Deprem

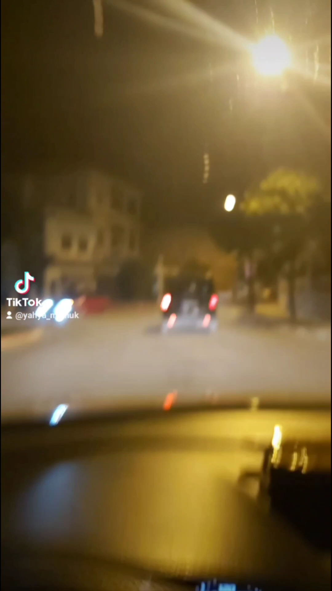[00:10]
Öndeki araçlar bir de arkada araç var bir de bu dört dört araç bagajlarda